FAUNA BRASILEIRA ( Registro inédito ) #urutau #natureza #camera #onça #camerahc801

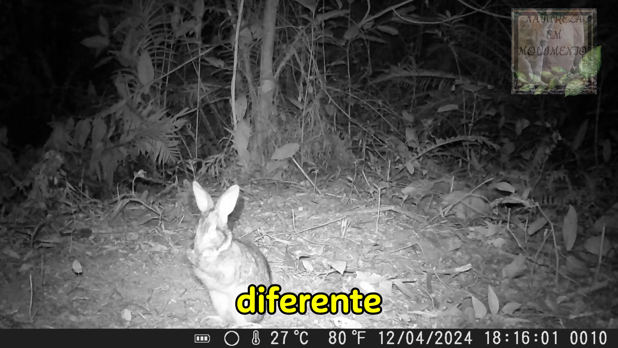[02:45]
Diferente do lebrão, que tem orelha maior, esse daí é nativo aqui do Brasil. E aí, uma surpresa aí, ó. Veado mateiro. Passou correndo, hein? E aí, novamente aí, ó. Reparem que a data está errada.
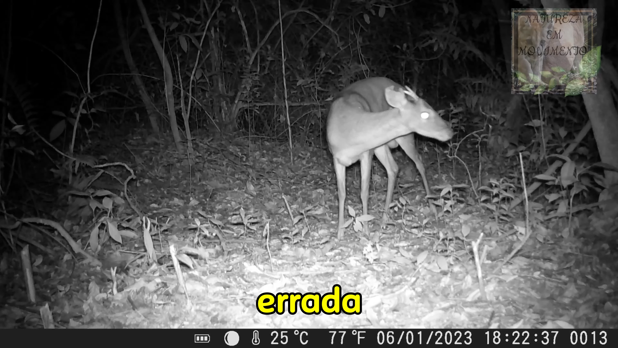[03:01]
Na próxima imagem vai estar na outra câmera e vai estar com a data correta. E aí, é um macho bem grande. Veado mateiro. Olha que bicho saudável, bem grandão, hein? Que pena que tá a noite. Que pena. E aí, nessa outra imagem, aí já tá com a data correta. Foi no dia 15 do 4. E olha que animal incrível, grande, sadio.
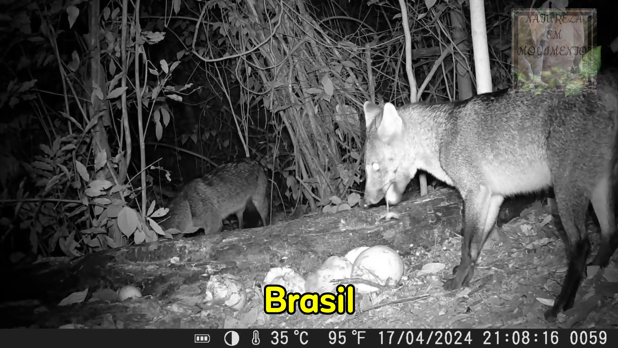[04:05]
No Brasil, ele é conhecido por vários nomes. Depende muito da localidade. E aqui, em minha região, tem bastante desse animal aí.
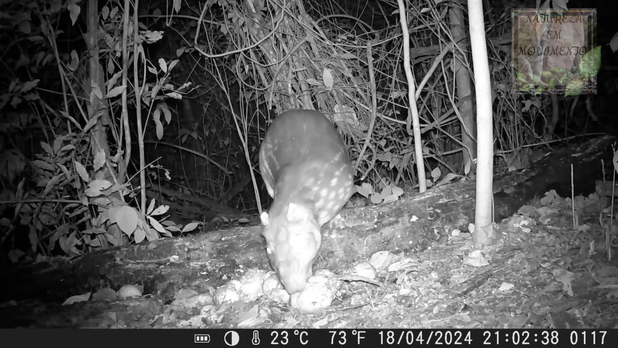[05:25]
Adoro abacate também. Aí, vai levar o abacate embora ainda, hein? E aí, um sabiá e uma saracura.
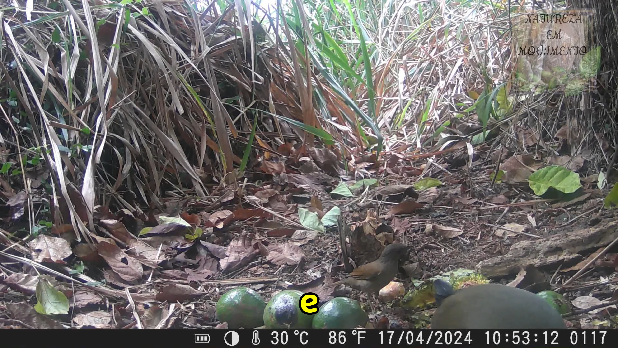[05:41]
Sabiázinho comendo abacate. Esse ponto dá muitos animais. Muitos mesmo. Registramos mais de sete, oito espécies nesse local.
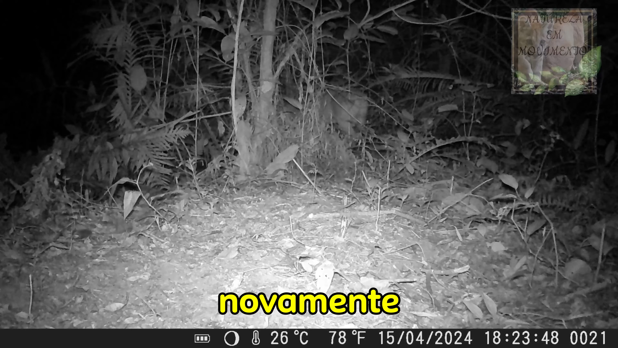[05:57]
E aí, o veado mateiro passando aí novamente. E olha agora, que incrível. Primeira cena que eu registrei, três porcos espinhos juntos.
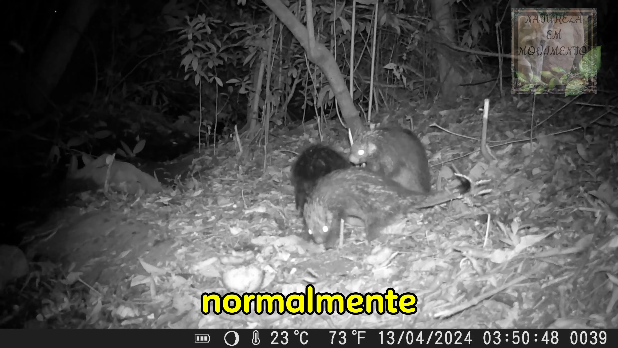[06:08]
Normalmente, eu sempre registro esse animal, mas sempre sozinho. Que incrível. Essa é a minha região. Região metropolitana de Campinas.
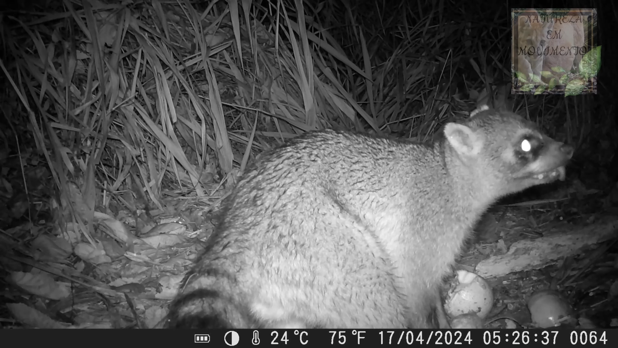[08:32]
Tá aí comendo um abacate. Já registramos esse animal comendo muito tipo de fruta. Principalmente jaca. Porque tem bastante jaca nessa região aí também. Tá com bastante fome, ó.
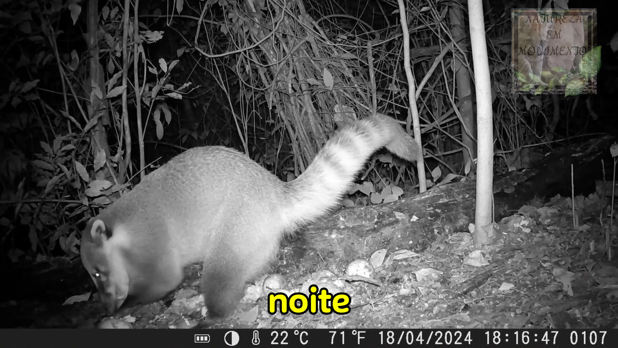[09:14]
Coati acanelado de noite. Às seis e dez da noite. A fome falou mais alto. Vai comer antes de dormir, né.